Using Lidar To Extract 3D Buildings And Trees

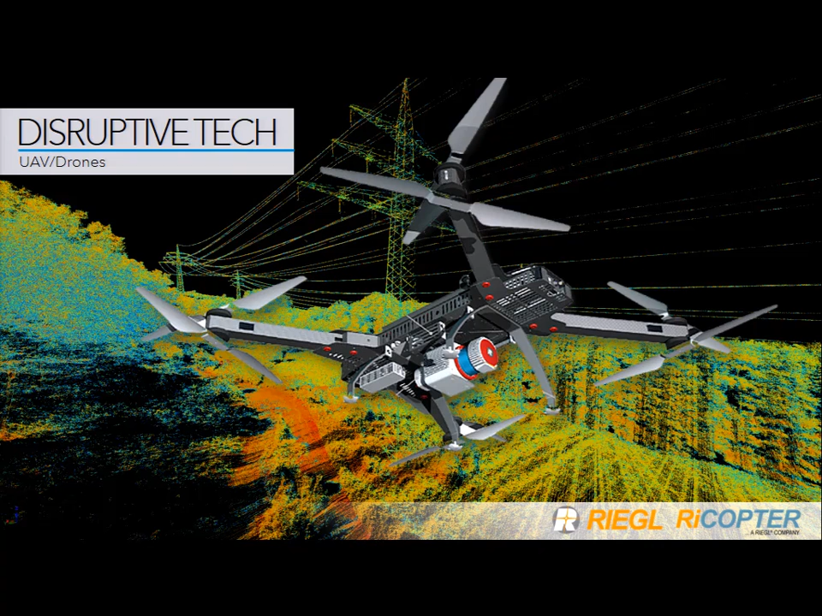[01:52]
You're also able to get lower to the ground in more dense areas and obtain LiDAR at different directions using UAVs, or drones, as we call them. And these are only going to drop in price over the next several years as well.
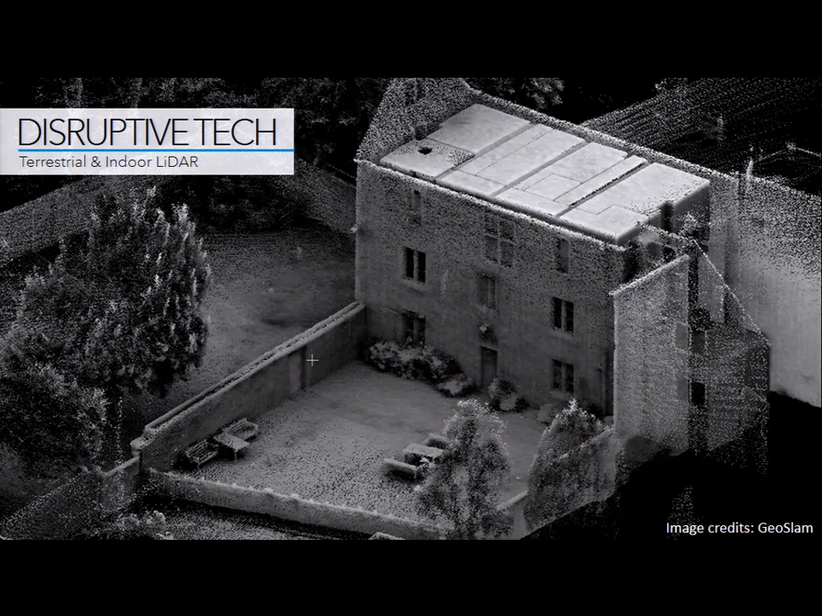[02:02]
And one of the large disruptive techs that I'm really enjoying looking at and witnessing is this concept of SLAM technology,
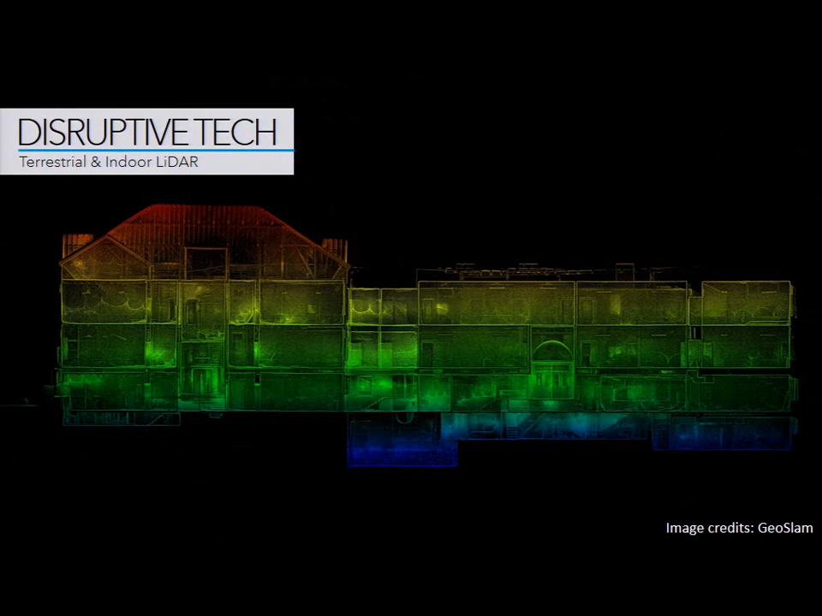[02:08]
the ability to have a scanner using an algorithm that you can go inside of a building or around an environment and really quickly obtain an accurate point cloud. You may have to triangulate it to the geolocation, but this is a very fast way to go through a building in about four hours and get an entire scan,
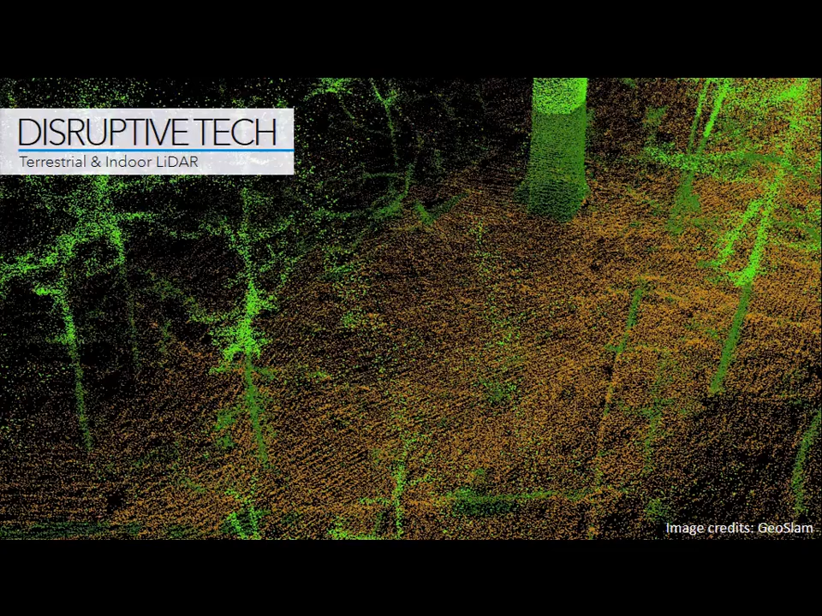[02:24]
a large building, for instance. So it's not just about the outside. It's also about the inside of our vulnerable facilities and other things there.
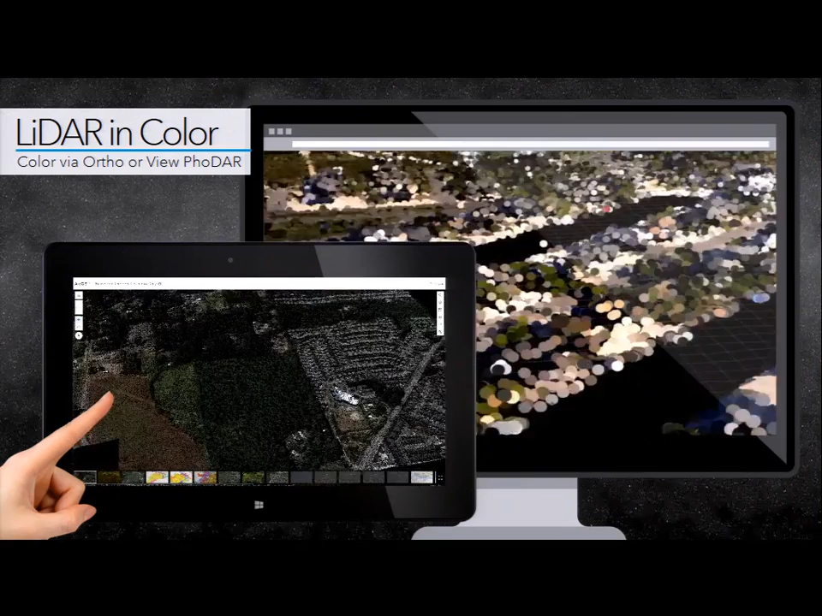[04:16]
And we can even apply RGB colors to the tops of the LIDAR. So you could actually take an ortho and drape the colors onto those pixels or those points
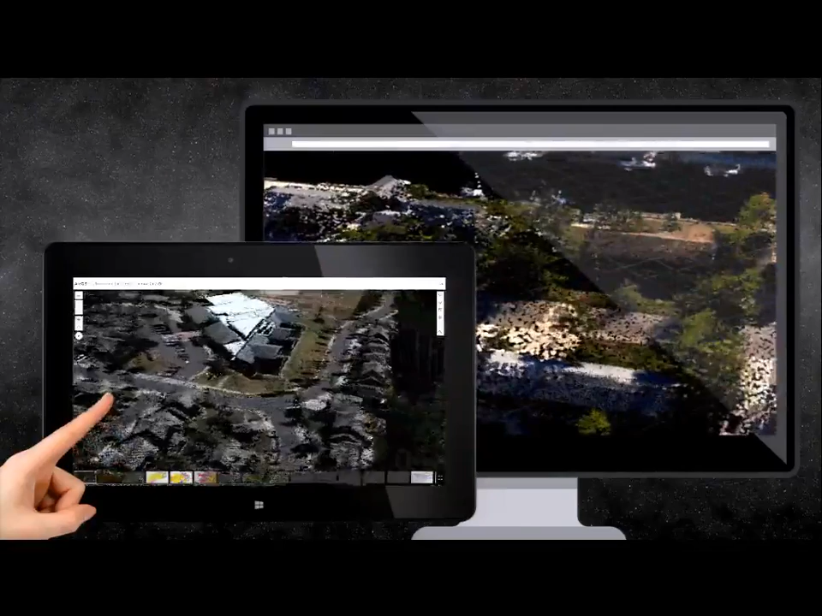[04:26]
and visualize that in 3D in a way that you can understand a little bit better.
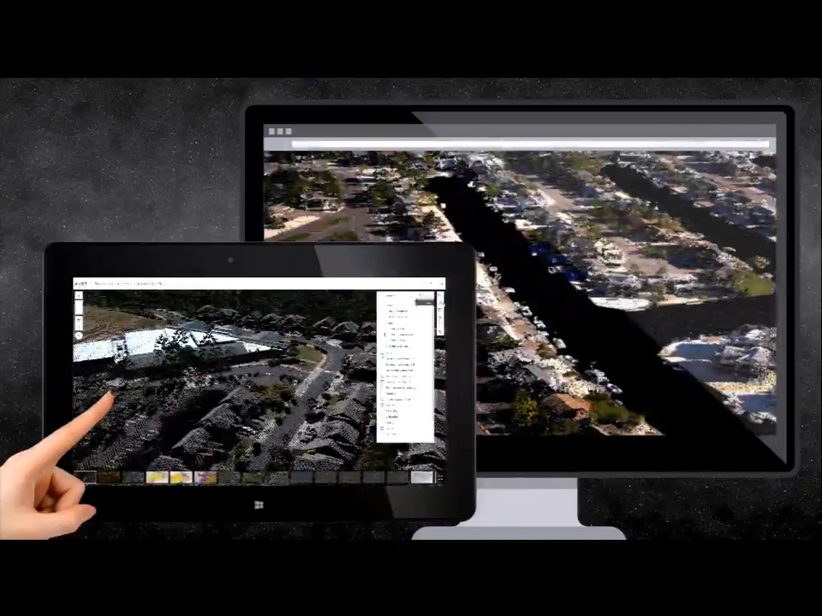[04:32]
Also, we support FODAR, right? Structure from motion points that are produced that have RGB as well, as an example.
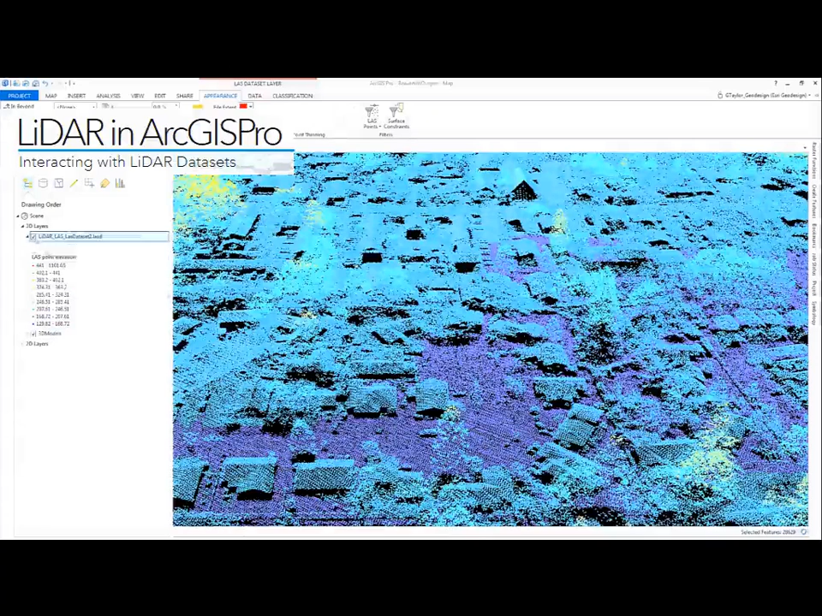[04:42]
So to view this LIDAR and start to work with it, really, you can just create a last data set, load it up in Pro, and we have this new symbology panel that allow you to load it up and play around with it.
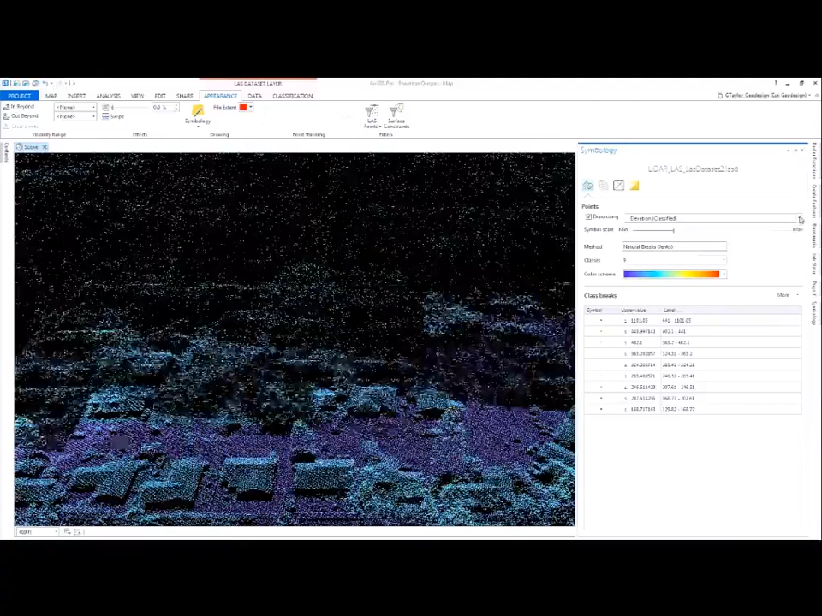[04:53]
So in this case, you can choose, it was just view the elevation. But let's view something more, the intensity.
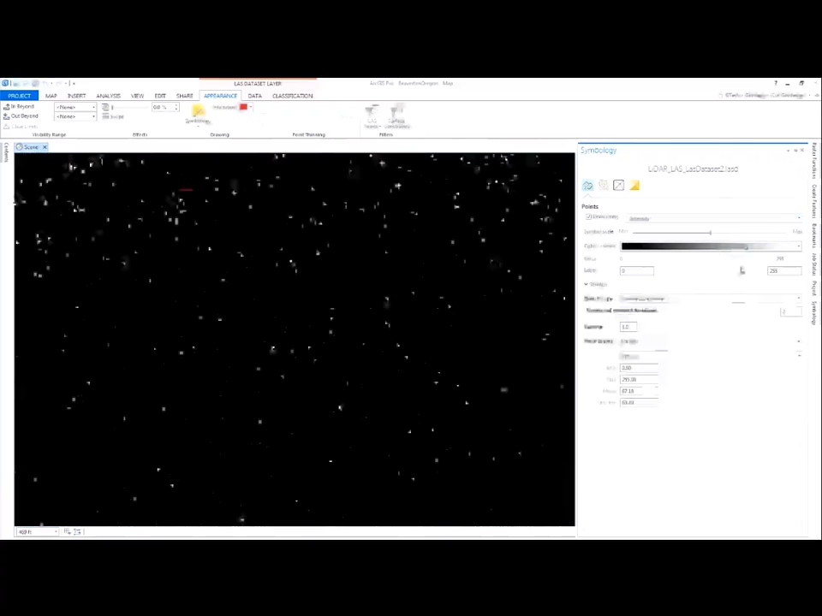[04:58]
This is going to tell us more about the different kinds of elements in the landscape.
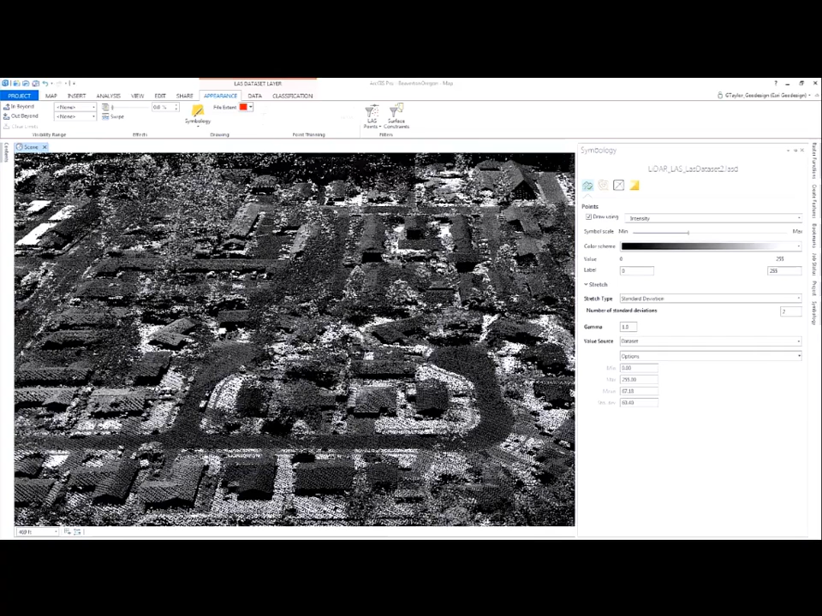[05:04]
What's more reflective or less reflective?
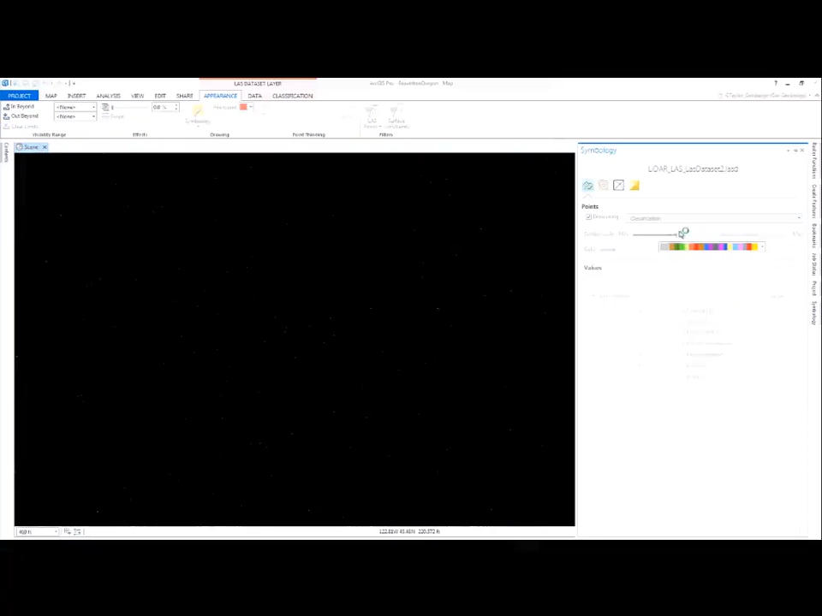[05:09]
Let's look at classification, right? So in the case of North Carolina, you would have something similar to this that you could start to look at in context with your GIS data, even.
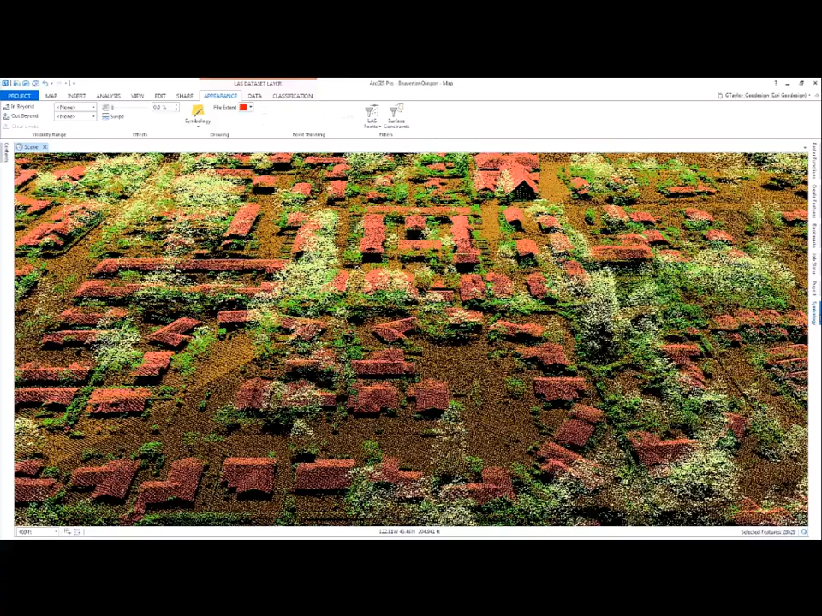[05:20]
And there's other ways that you can visualize as well. So I want to quickly go through some of the stuff that we've been releasing as far as classification capabilities.
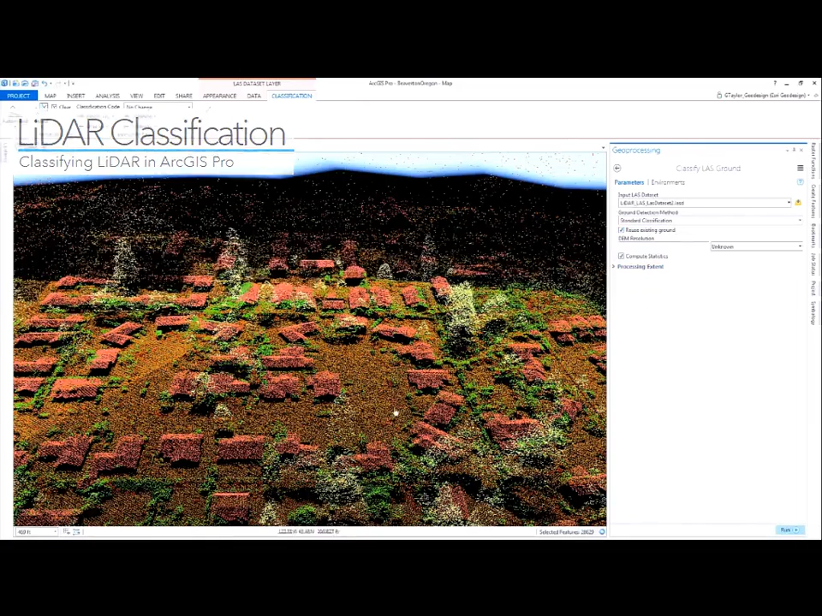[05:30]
I still really like the tools that Hope's team has been using LP360 to do for some of these processes, which in some ways are a little more superior than some of these tools.
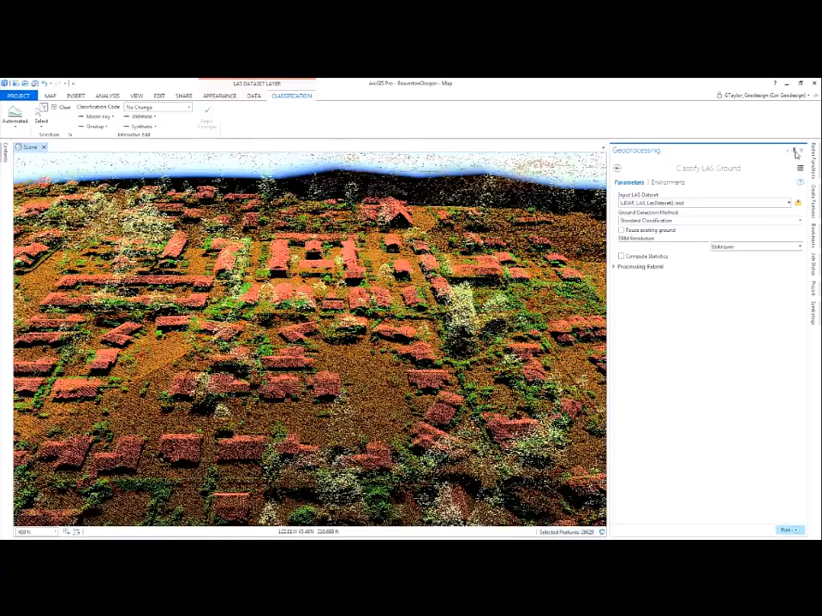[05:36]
But you can leverage these out of the box if necessary for some processes. So you have the ability to classify ground, for instance, and then classify buildings. We can look for planes on the rooftops. And we're further working to update some of these tools as we move forward. But, you know, you can choose what do you view, your last returns, view which class code.
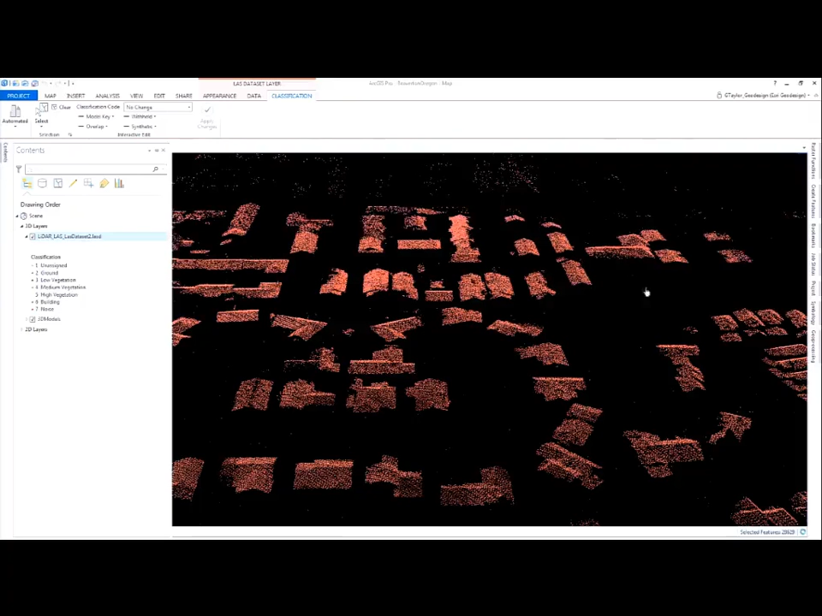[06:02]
You can start working with things independently as you classify them. So to create a 3D city, the first thing you do is you classify the ground. Then you classify the buildings.
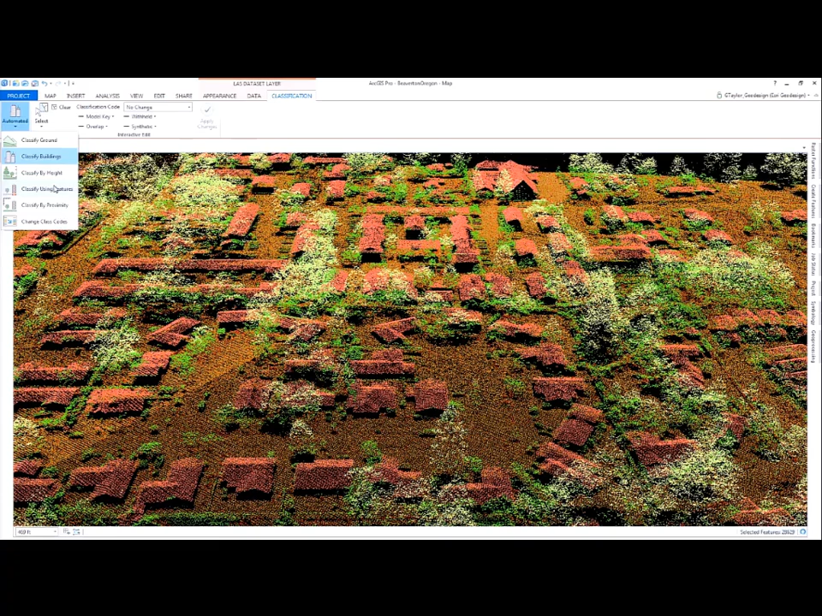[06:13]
This is if the light idea is not classified. Then you've got a tool to classify the points by height. And this is going to give you those different variations of green that you're seeing for non-building and non-ground features. And what's nice is, in this tool, we've also added the ability to classify noise. And that's the thing that you usually want to get rid of as well if it exists in these data sets.
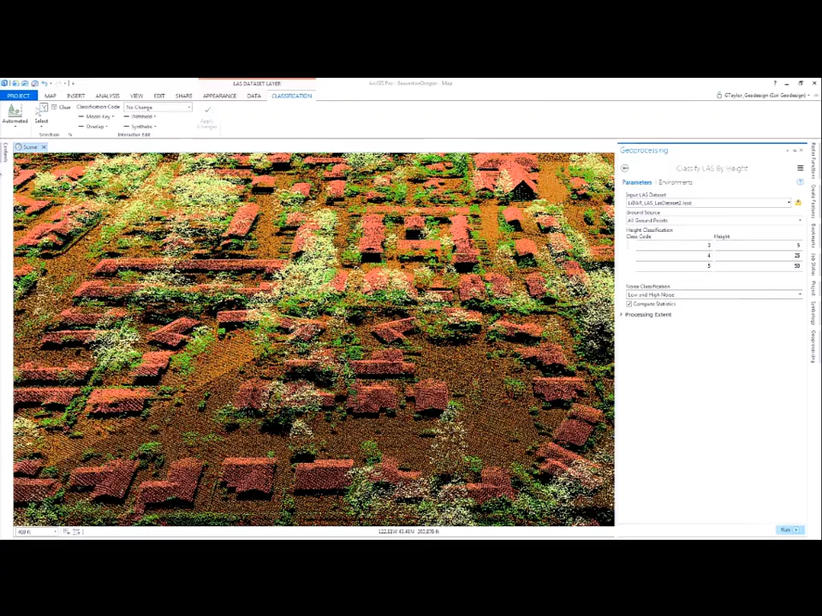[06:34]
Most of you guys may not even have to do any of this with the data that you're going to be working with.
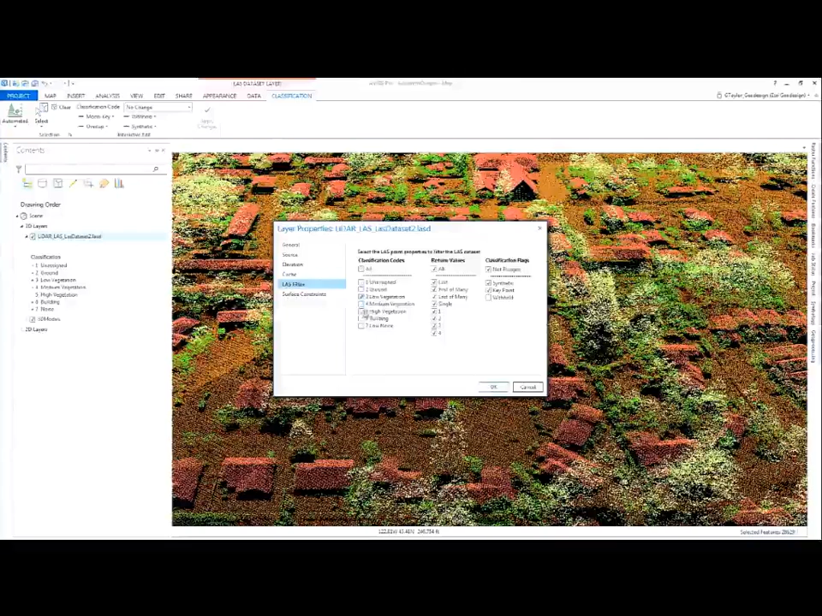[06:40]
But just so you have an idea.
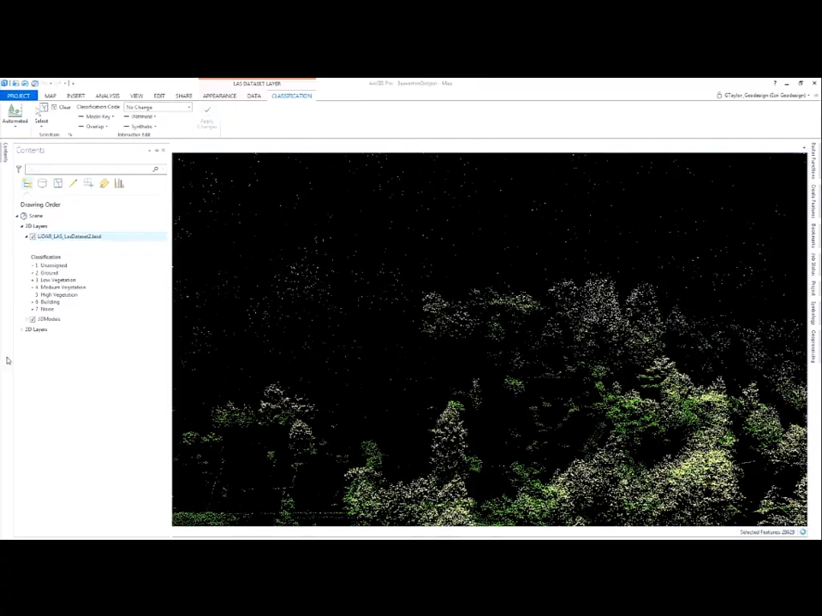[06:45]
So that would be what it would be like to look at the individual data sets after they've been classified.